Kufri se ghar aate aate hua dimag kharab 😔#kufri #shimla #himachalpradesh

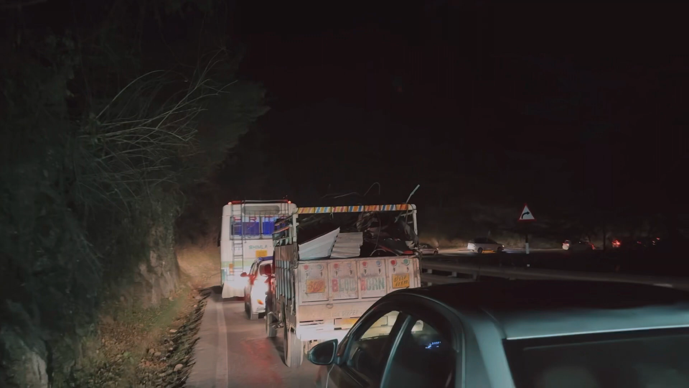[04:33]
वो देखो वहाँ तक दिख रहा है आपको, सामने लाइट दिख रही है आपको, वहाँ तक पूरा जाम लग गया।
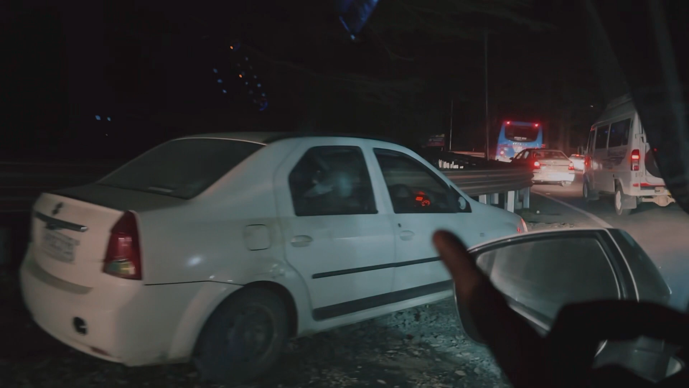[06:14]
हमारे पीछे इन भाई ने गाड़ी ठोक दी हमारी, पर हमारा नुकसान नहीं हुआ। हमारा ज्यादा कोई नुकसान नहीं हुआ, पर भाई की लग गई।